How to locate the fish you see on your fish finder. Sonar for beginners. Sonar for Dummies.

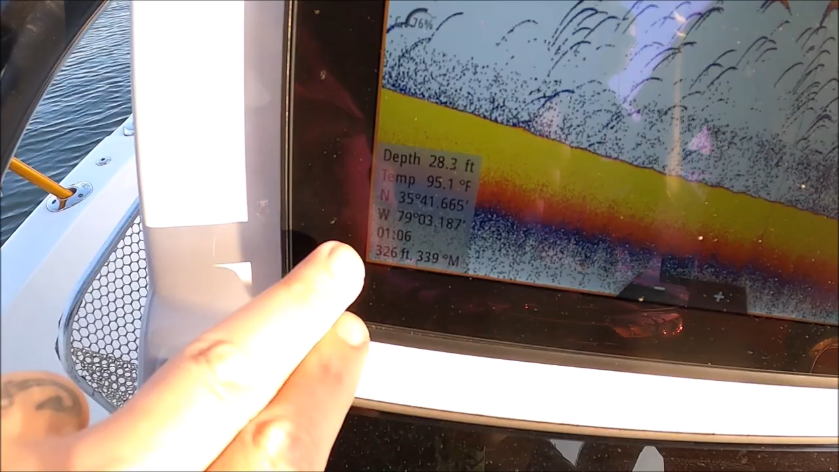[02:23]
On screen: depth 28.3 ft, water 95.1°F
If you want to put a waypoint on that, just go ahead and do your check.
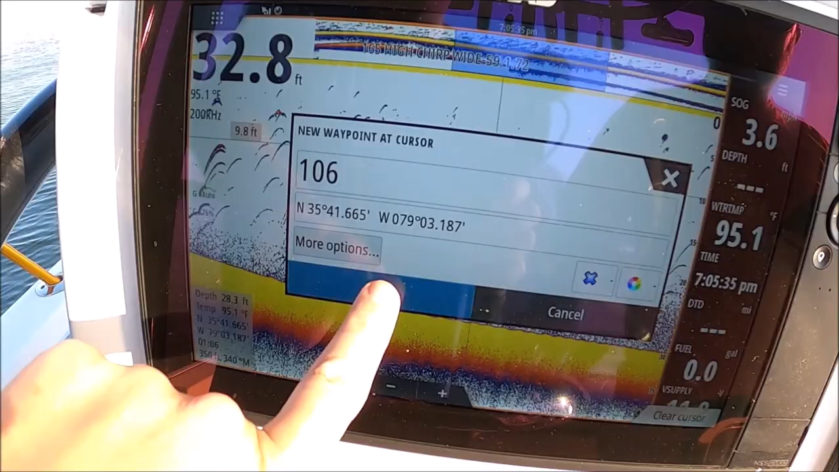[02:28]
On screen: water 95.1°F
Waypoint. And now we go to our chart.